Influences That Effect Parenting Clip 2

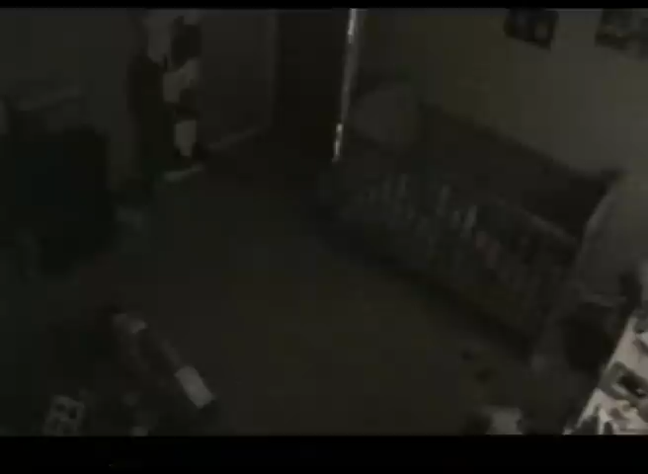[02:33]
We put an infrared camera in his room to look at his sleeping patterns. Though he protested, he was asleep by 7.40. Kerry, a self-confessed owl, checks him after midnight. By 5.40 in the morning, Ethan's awake, and he's ready to play. Filming confirms his ActiWatch results. He's a lark. It's not till 7.15 that Kerry comes in to check him.